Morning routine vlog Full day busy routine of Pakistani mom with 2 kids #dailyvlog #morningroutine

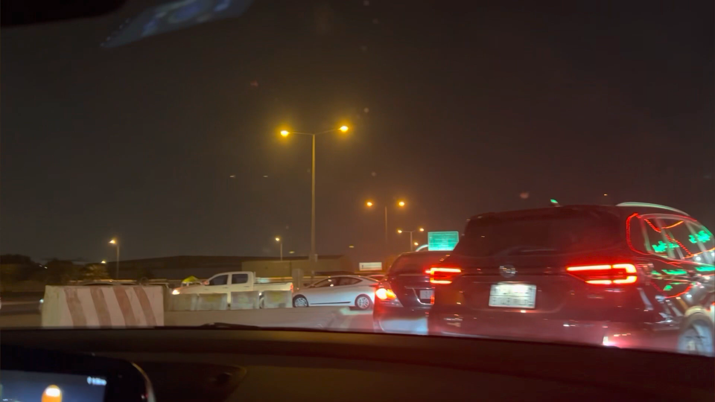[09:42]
साथ हम सब भी फिर खाना शुरू हो गए हैं। खैर वहाँ से हम घर वापसी आ रहे थे अभी,
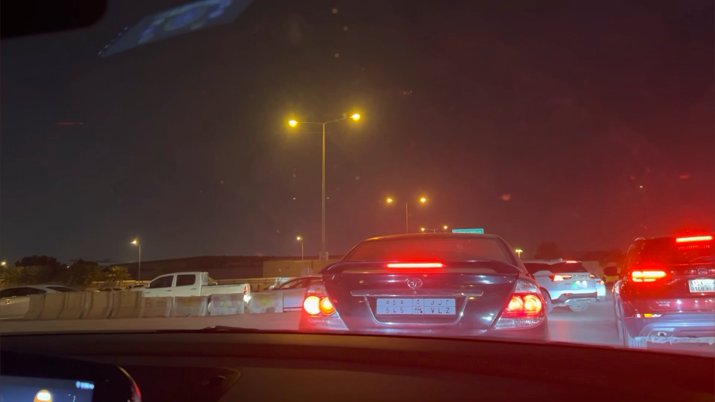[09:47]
और यहाँ पे बहुत ज़्यादा रश हो गया था, क्योंकि हमने रास्ते में एक एक्सीडेंट देखा, तो इसी वजह से पूरी ट्रैफिक डिस्टर्ब हो गई थी।